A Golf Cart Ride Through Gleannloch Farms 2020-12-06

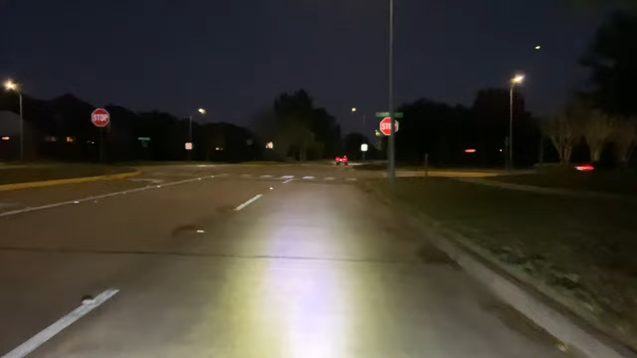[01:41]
Okay. We're at the corner of North Point and Glenlock Forest Drive. Go ahead and turn right here. And again, we're going down another thoroughfare where we're just looking at the backs of homes.
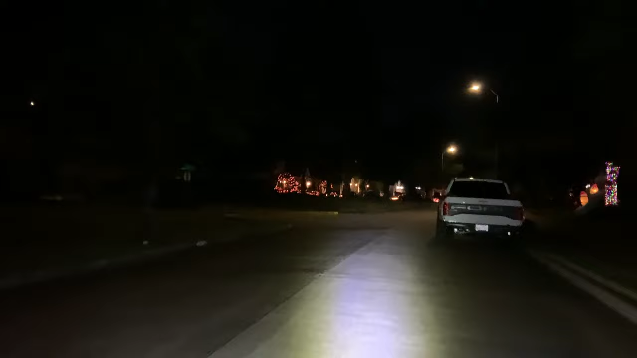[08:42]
Now, your part of town that you like is, oh, we're, we're in a dead end up here. Yeah, let's go down here, uh, all the way past that bald cypress. And then, oh, check this out. Check out this house here. This is nice.
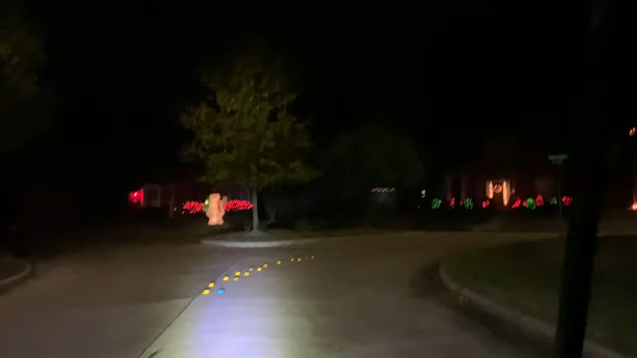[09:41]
Oh, I like this. It's two colors, warm white and red. That's another one with a porch. It's one of your mom's favorite. Let's go all the way down to that one.